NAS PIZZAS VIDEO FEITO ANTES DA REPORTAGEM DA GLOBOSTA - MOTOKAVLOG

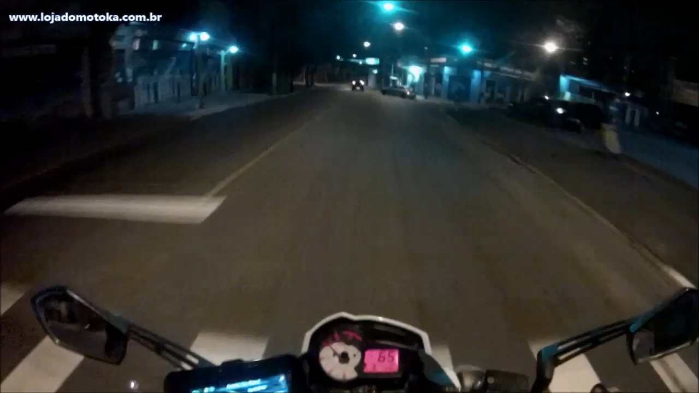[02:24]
E também para os inscritos antigos, que porra que você fez aí, mano?
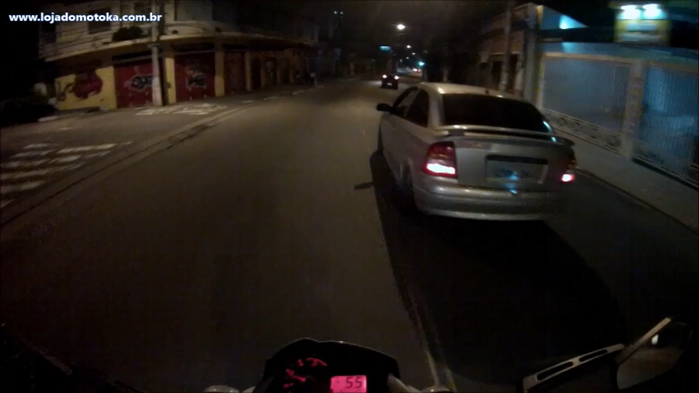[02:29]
Você é uma carreta, tia! Caralho!
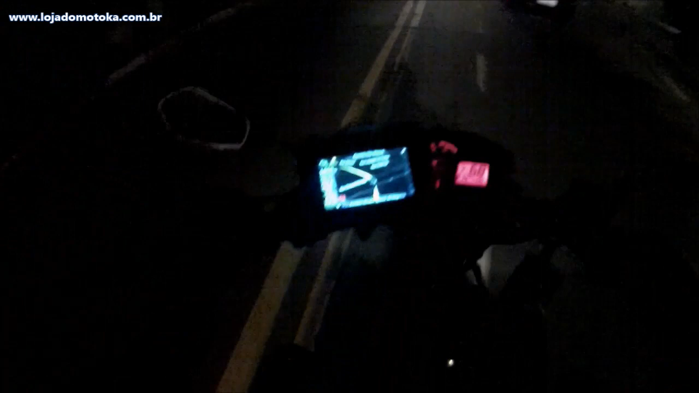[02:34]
É um Astra Bitrem! Saiu quase que foi do outro lado da avenida, velho! Jesus! Vamos que vamos, cachorro! Nossa rotina de trabalho, reality show do motoca é nóis! Recebi muitos elogios e muitos chiados, né?
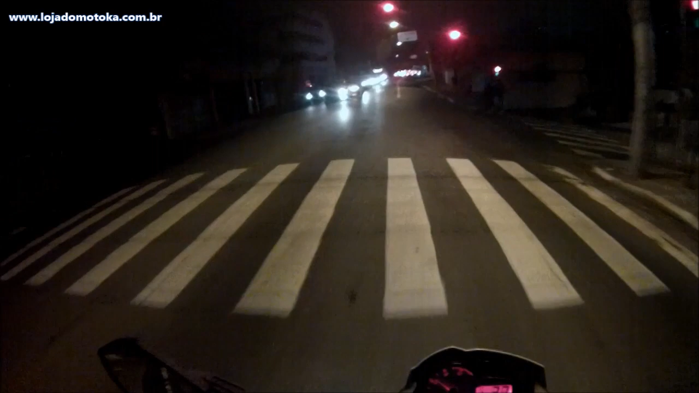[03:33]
Acho que não consegue, hein? Bora! É. Farol tá vermelho, mas ninguém foi ainda, né?